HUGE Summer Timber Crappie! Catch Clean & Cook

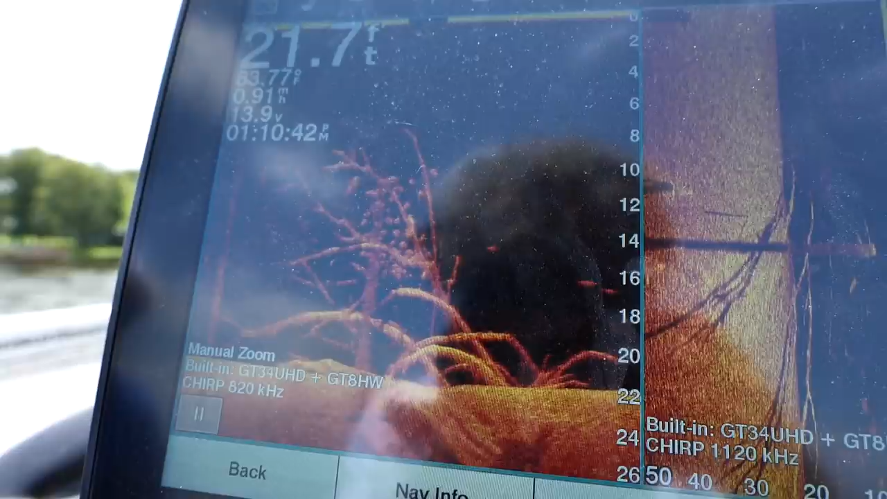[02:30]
On screen: depth 21.7 ft
That's about all there is to that. Fish on? Are you the first one to catch one? Oh, that's a keeper. Nice. Beautiful. Just look at him.
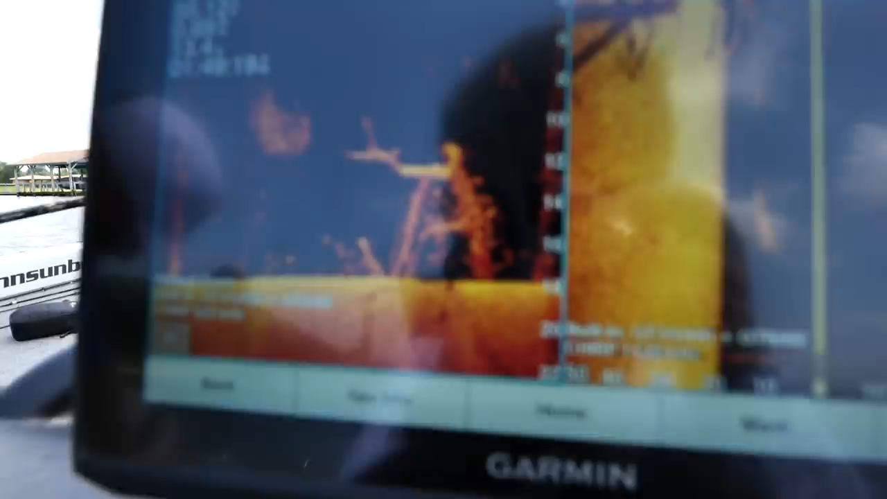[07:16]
We're right. We're still a little out.
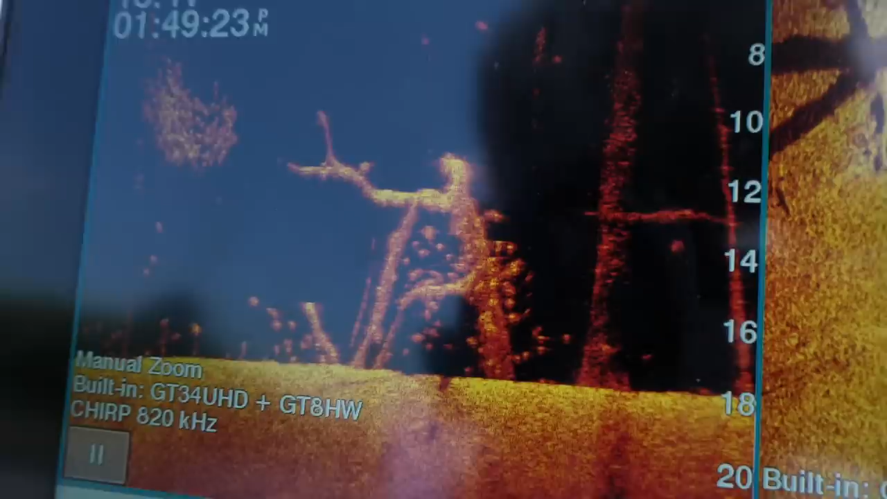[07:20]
15 feet ahead. This is the same kind of deal. It's a bit over tree. They like the dead stick. He's a little.
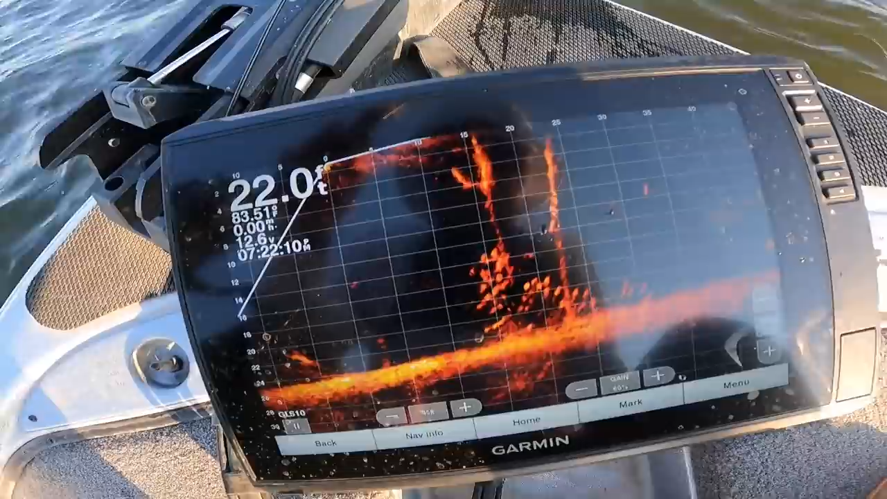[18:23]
They're just not, you know, they're just not activated. They're just not eating like they should.